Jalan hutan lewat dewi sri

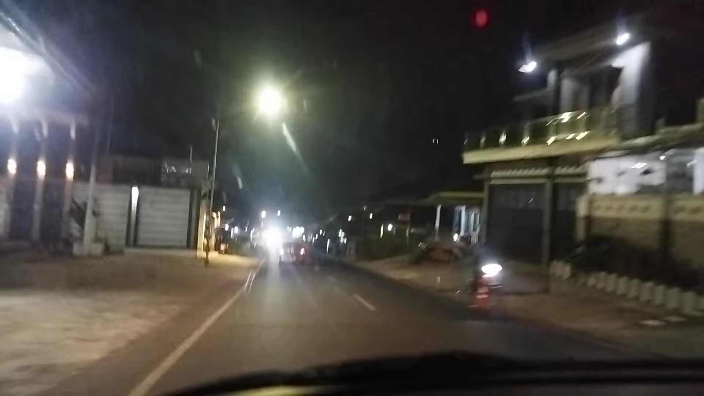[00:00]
sebentar lagi sudah sampai Dewi Setia. Kita lihat lampu-lampu kota.
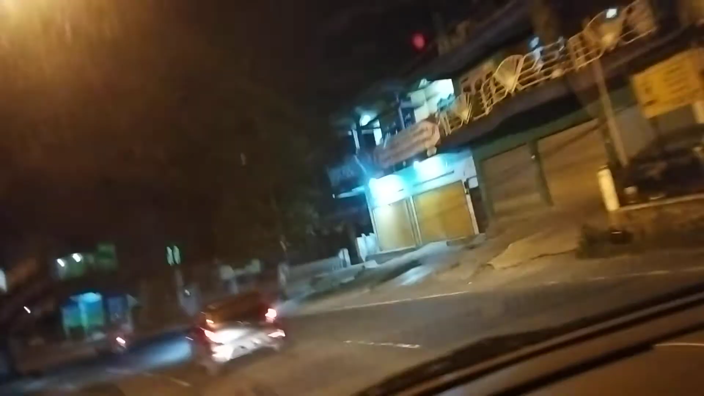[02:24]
Yang mau beli-beli apa bisa beli di situ. Kalian mau belinji-belinji juga bisa.
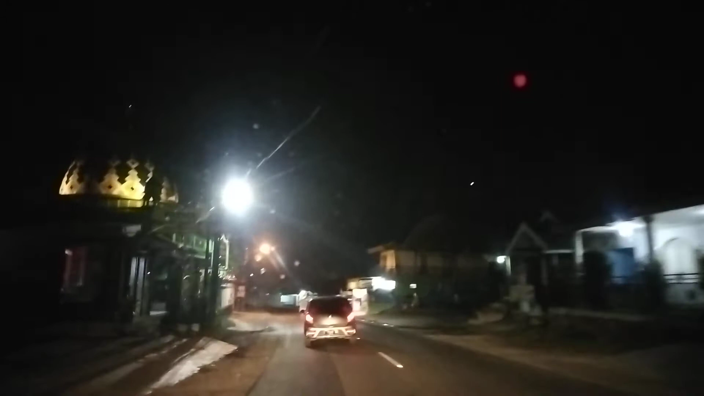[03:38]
Melewati Dewi Sri, perlahan-lahan turun. Stay tune, kita lanjut nanti lagi. Oke.